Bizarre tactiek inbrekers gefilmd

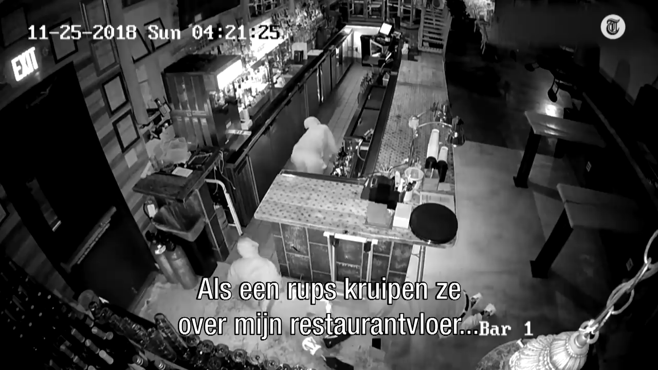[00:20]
I mean, they're inchworming their way across my dining room floor, all the way back to the kitchen, then finally they decided to stand up.